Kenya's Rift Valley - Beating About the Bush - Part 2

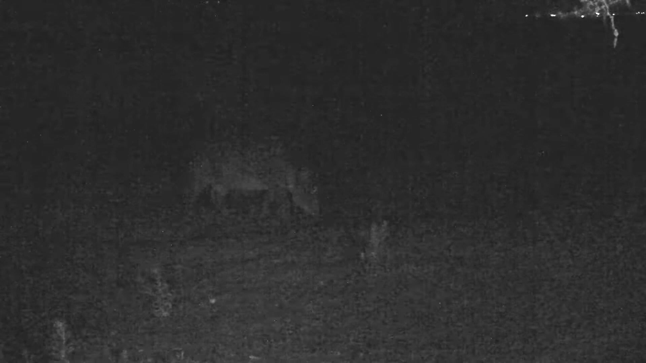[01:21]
That night they came ashore once again, this time near my campsite. In the low light provided by a perimeter lamp, I filmed one grazing quietly.
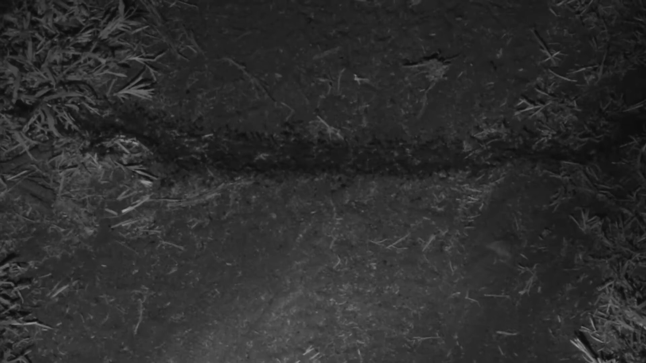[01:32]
They weren't the only animals active in the dark.